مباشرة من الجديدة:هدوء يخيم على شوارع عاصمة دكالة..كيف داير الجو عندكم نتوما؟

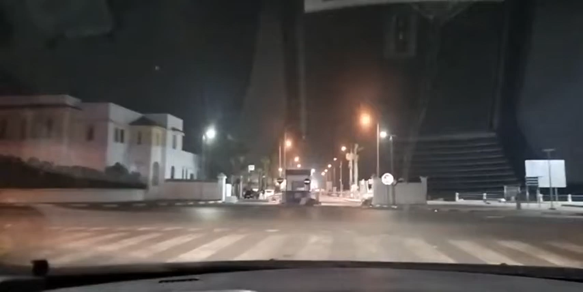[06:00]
هذه المرسى يعني ميناء مدينة الجديدة، هو هذا اللي مقابل معنا، الميناء التاريخي، واحد من أقدم المآثر، من أقدم يعني المنشآت داخل مدينة الجديدة.
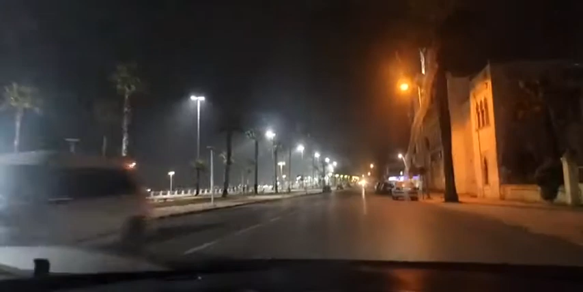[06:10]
وهذا لابورنيش اللي كتشوفوه، يعني أضواء جميلة بجانب البحر بمدينة الجديدة كما كتابعوا معنا.
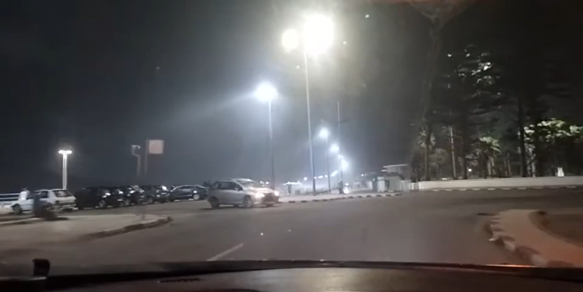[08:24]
هنيئا لهم مرة أخرى، وكنتمنوا التوفيق لجميع الفرق المغربية اللي كتمثل المملكة المغربية في المنافسات القارية، المنافسات الإفريقية. إذا هذه الأجواء كما كتشوفوا معنا مشاهدي قناة شوف تي في بمدينة الجديدة، وحنا كنجيب لكم بعض الشوارع اللي كنقترحوا عليكم هذه الليلة من مدينة الجديدة عاصمة الدكالة.
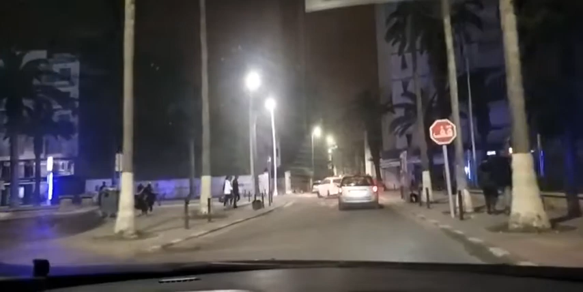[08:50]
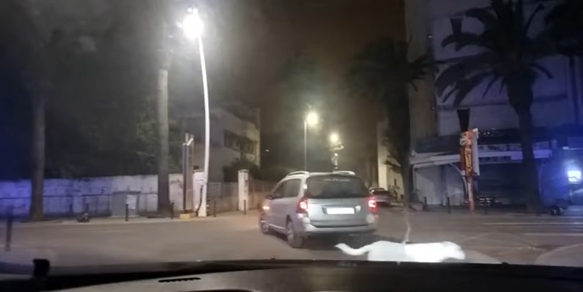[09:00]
مشاهدي قناة شوف تي في كنحييكم من مدينة الجديدة في هذه اللحظات من الليل، يعني كنقتربوا من منتصف الليل. اليوم السبت، شارع محمد السادس واحد من أهم شوارع مدينة الجديدة، وعلى الجهة اليسرى كما كتلاحظوا معنا حديقة محمد الخامس، يعني هذا جزء من تاريخ هذه المدينة، حديقة اللي عندها أكثر من 100 سنة،
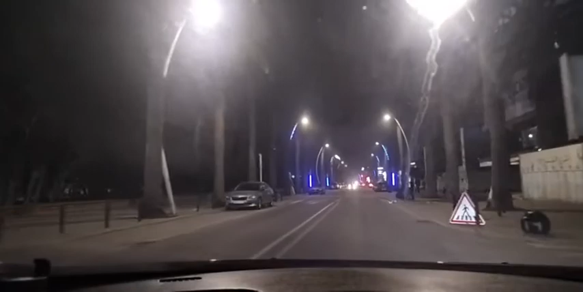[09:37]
اللي متنفس بالنسبة لساكنات المدينة اللي كيخرجوا لها وليدات صغار ونساء
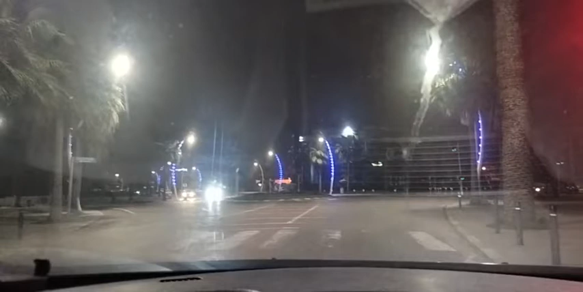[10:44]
بالإضافة إلى الصيد البحري، وهذه أشياء اللي ما كتوفرش في مجموعة من المناطق ولكن كاينة بمدينة الجديدة. الجديدة ليلا، هذه هي مدينة الجديدة في هذا الوقت من الليل، ونحن الآن بهذا الشارع يعني في اتجاه مدينة الدار البيضاء، وغادي نجوبوا الشارع ديال شارع النخيل، واحد من أهم شوارع مدينة الجديدة. خليكم يعني تكتشفوه وتشوفوه معنا في هذه اللحظات.
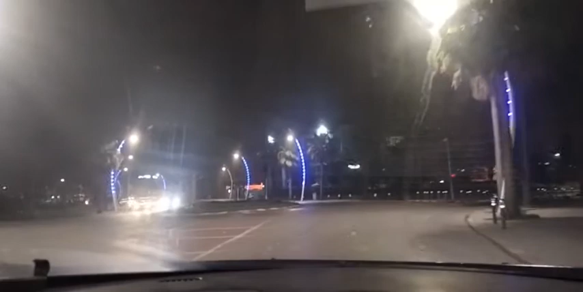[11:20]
هذا هو شارع النخيل. على أيين كنحيو مشاهدي قناة شوف تيفي اللي كيتواصلوا معنا بتعليقاتهم
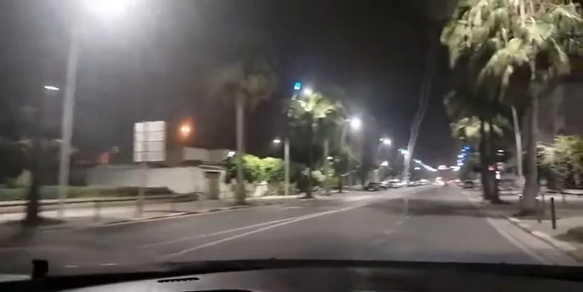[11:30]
بالبارتاج ديالهم، احنا دائما كنحيوهم وكنقدم لهم يعني اغلى التحايا من هنا من مدينة الجديدة عاصمة دكالة. هذا هو شارع النخيل مشاهدي قناة شوف تيفي اللي كيتابعوا معنا هذا البث المباشر، واللي دائما كنحاولوا ننقلكم وكنحاولوا نقربكم من اهم المناطق في مدينة الجديدة، وخاصة الناس اللي ما سبقش لهم زاروا
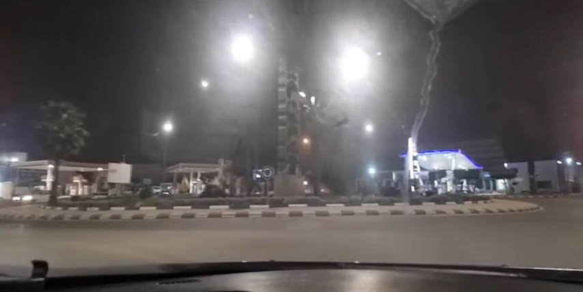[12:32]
كيتبادلوا معنا يعني المعلومة ويعطونا الأجواء كيفاش دايرة بالمدن ديالهم.
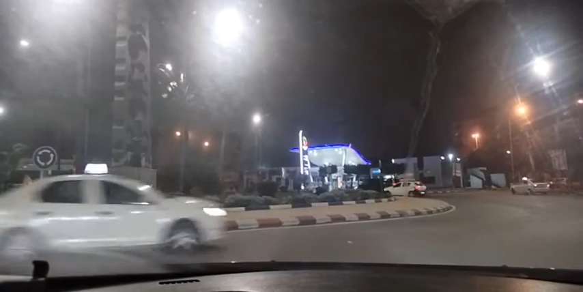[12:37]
فجو هادئ بمدينة الجديدة، جو غائم.
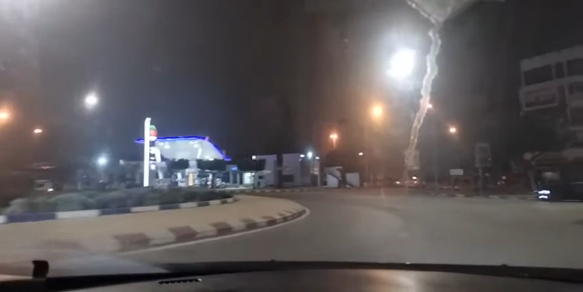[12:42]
نتمنوا إن شاء الله هذا الأمطار خير على مدينة الجديدة، المدينة الفلاحية، مدينة فلاحية بامتياز.
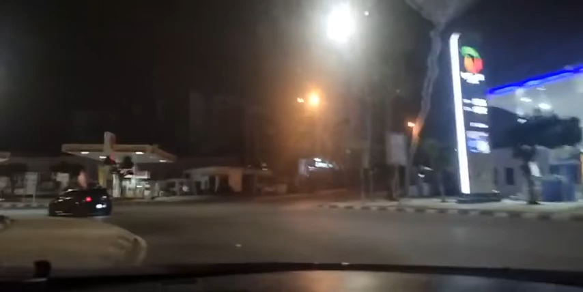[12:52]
كنعرفوا يعني الفلاحة دائما خاصهم الشتاء في هذا الوقت. هذا الشارع يعني غاديين في اتجاه شارع مدارة مراكش، وحنا في هذا الشارع المؤدي يعني الخرجة ديال مدينة الجديدة في اتجاه مراكش. وملي كنتكلمو يعني الخرجة ديال مدينة مراكش يعني كنتكلمو على المصور راسو، كنتكلمو على زاوية اسماعيل، كنتكلمو على سيدي بن نور.
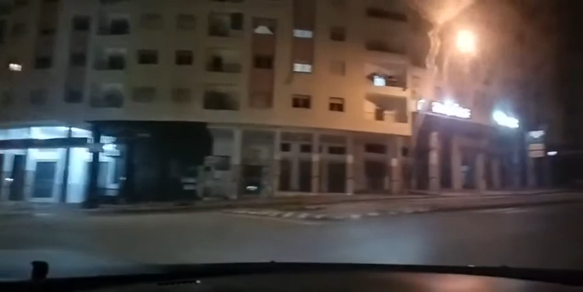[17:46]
ديالكم، واش كاين الشتاء ولا ما كايناش، كيفاش دايره المدن ديالكم في هاد اللحظات من الليل. كنتبادلوا معكم هذا شارع جبران خليل جبران، انتم كتشوفوا حتى هو الوضعيه ديالو، وحنا دائما معكم مشاهدي قناه شوف تيفي. كما كنقولوا الصوره لنا
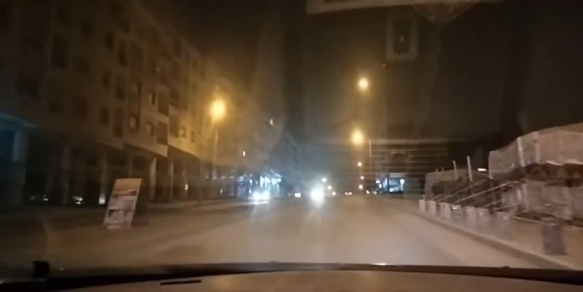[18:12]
والتعليق لكم، يعني انتوما اللي كتحكموا، انتوما اللي غتقولوا كيفاش كتشوفوا هاد الشوارع ليلا. هذه مدينة الجديدة اللي كتعتبر يعني قطب سياحي، هذه هي شوارعها ليلا كما تلاحظون. كنتمنى لكم ان شاء الله نهاية اسبوع سعيدة جيدة، يعني بعد اسبوع من العمل، اسبوع من التعب، يعني نتمنى لكم الراحة خلال نهاية هذا الأسبوع.